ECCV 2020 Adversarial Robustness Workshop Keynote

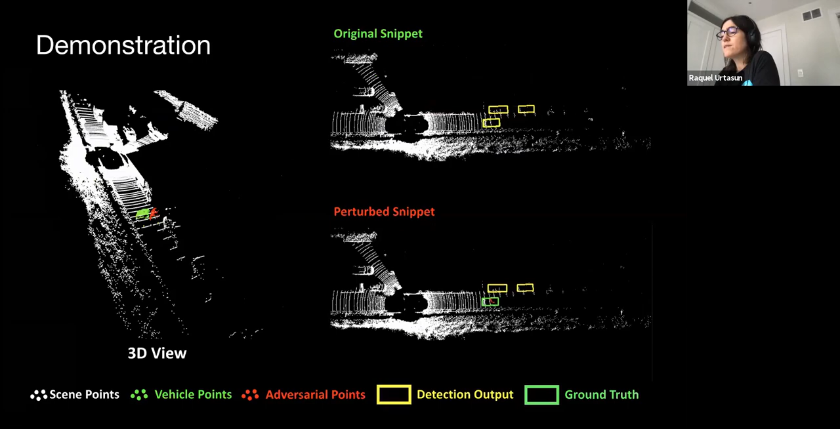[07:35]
Notice in the top right, in the original snippet, the target vehicle is consistently detected.
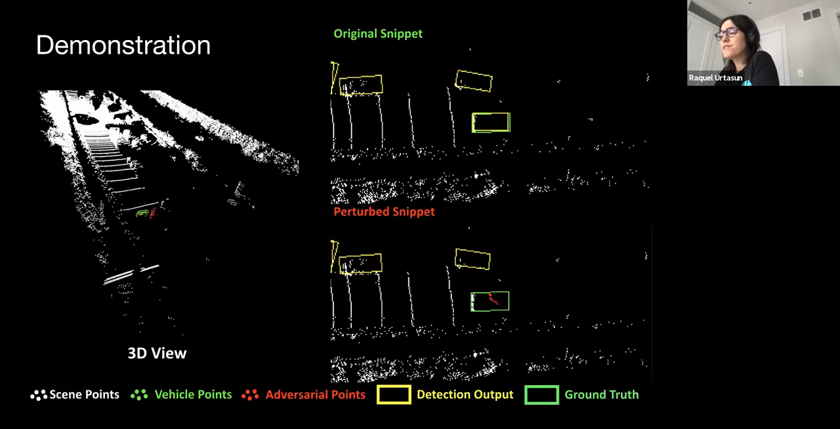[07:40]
However, on the bottom right, after adding the adversary, the vehicle is hidden in most frames.
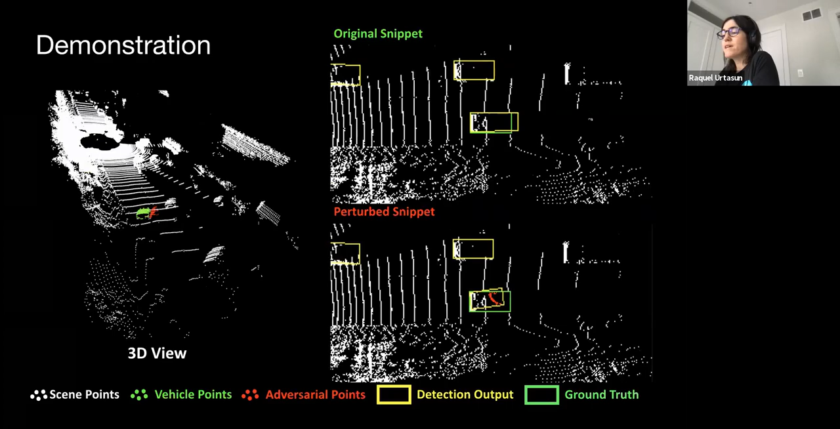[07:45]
That's presented presenting a great threat to our self-driving vehicle.
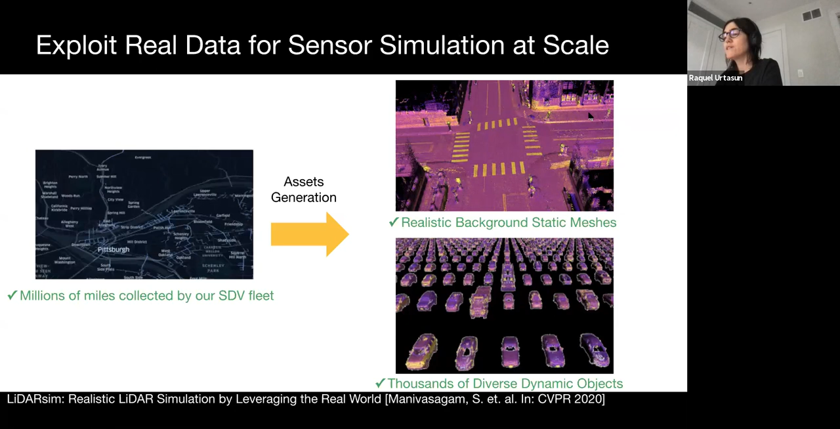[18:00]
To create the V2VSIM dataset, we leverage millions of models collected by our SDV fleet to create simulation worlds that are realistic, such as the background meshes on dynamic objects seen on the right. Since we are doing V2V, we will be simulating sensor data from new viewpoints, which means it's important we have good coverage of the background meshes and dynamic objects we create.
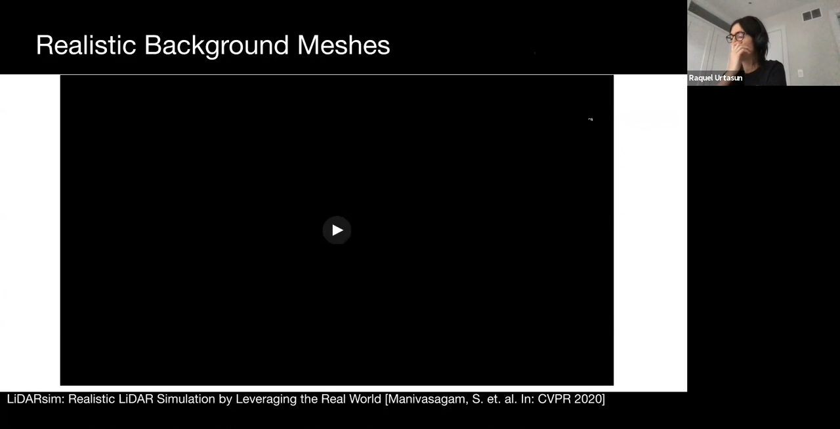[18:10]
Here we show the process of creating background meshes with good coverage.
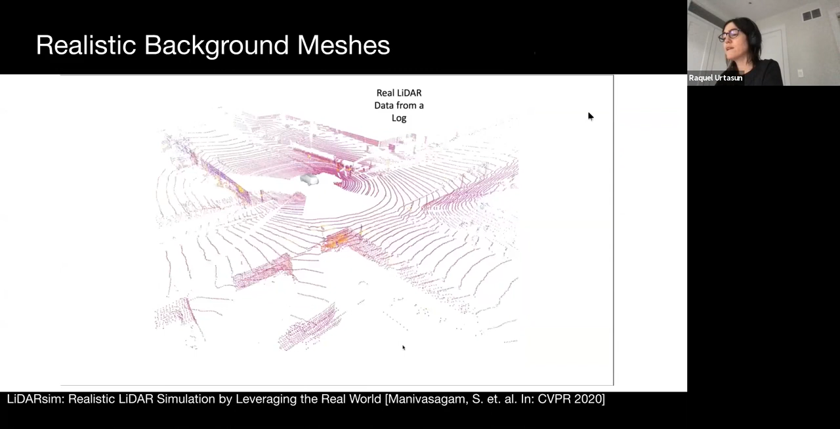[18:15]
We record real radar data by driving in an area and remove moving objects.
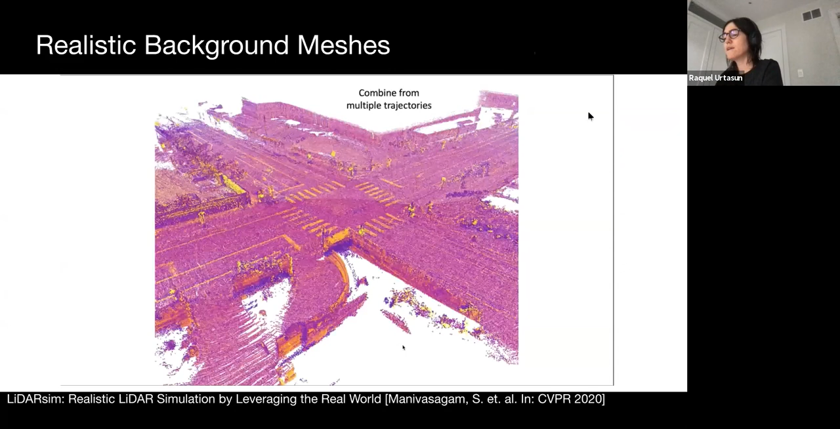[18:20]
We aggregate and align the radar, combine across multiple trajectories, and create a mesh sulfur representation.
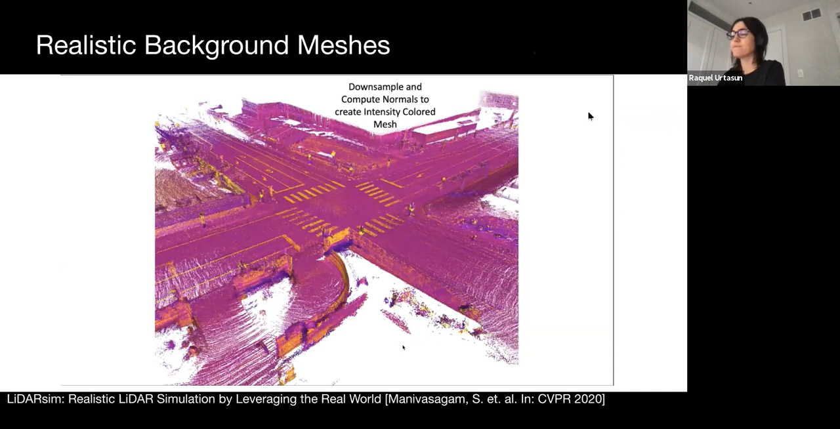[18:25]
As in your process is done to generate dynamic objects.
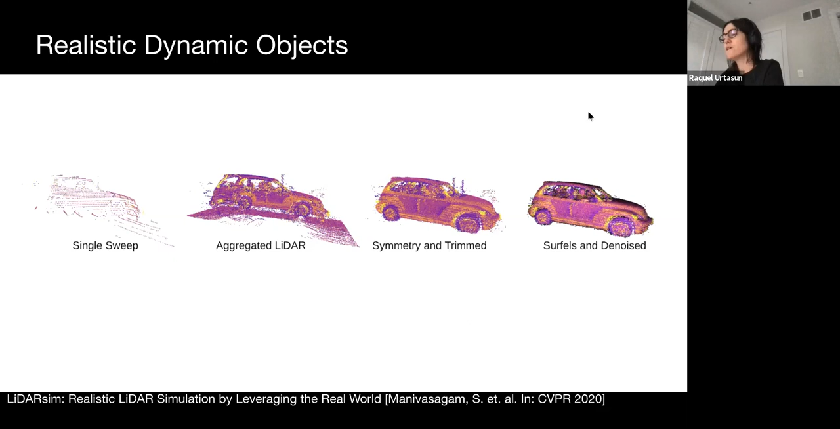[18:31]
We utilize a symmetric prior to get a complete shape of the object. Leverage in real world data allows us to inject the diversity of objects seen in the real world into laser. From left to right we can see cars with open hoods or trunks, bicycles on top of the car, flatbed tracks with construction cones, and trailers with extended cars. Making sure we can detect these radar objects as vehicles is important. And by leveraging real data we can simulate more situations that are in the long tail.
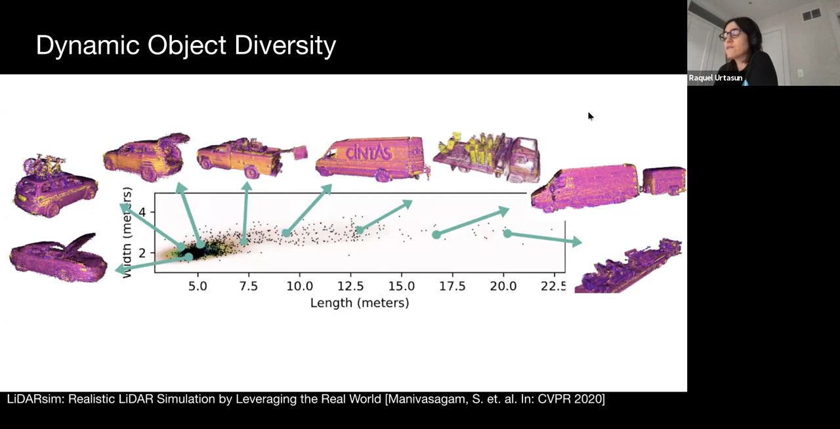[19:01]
You often don't see the diversity from other 3D assets or current model datasets. Once we generate our assets, we can place them in a scene configuration, just like in a video game. We now have scalable and diverse scenes. We then perform realistic sensor simulation with a combination of physics and machine learning.
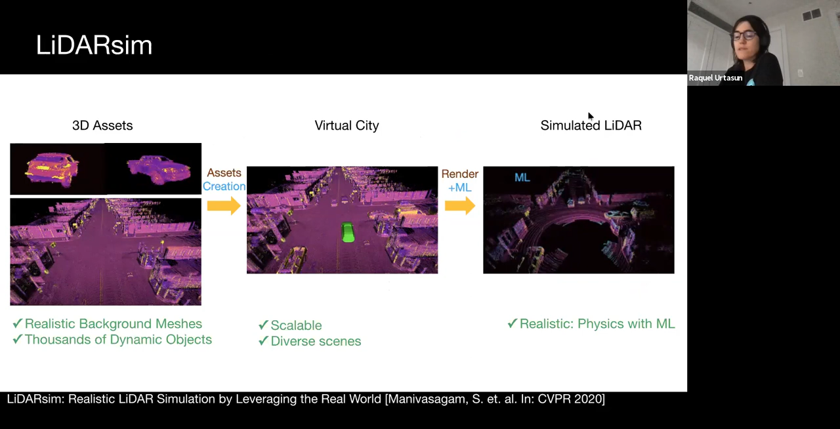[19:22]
Lidar generates point clouds by shooting light into the scene and measuring the travel time to determine an object's distance.
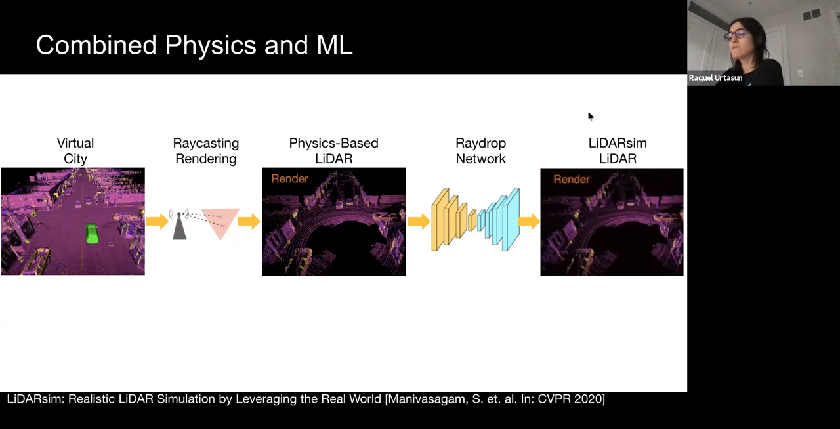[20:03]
RayDrop is complicated to simulate by physics alone because we don't know the physical parameters of the real world. Fortunately, using a RayDrop network we leverage real world data and ML to bridge the sim to real gap. Here you can see an example of a B2B sim scenario.
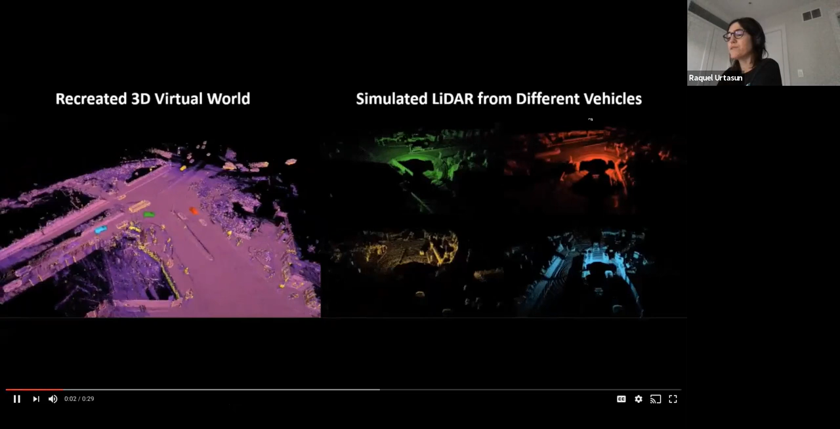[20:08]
With this constructed virtual world, we can now simulate realistic later from different vehicle viewpoints as shown on the right. Each color autonomous vehicle has a corresponding color later point cloud generated.
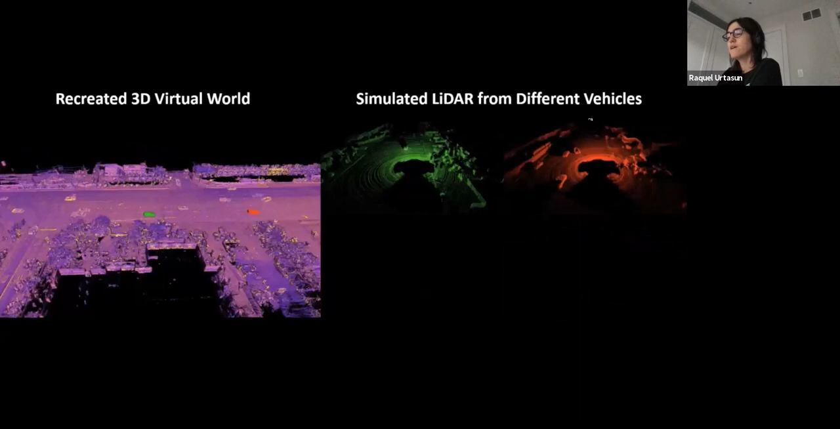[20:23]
We allow up to seven SDVs in each frame in our dataset. Here are the quantitative results of our method on a simulated B2B dataset.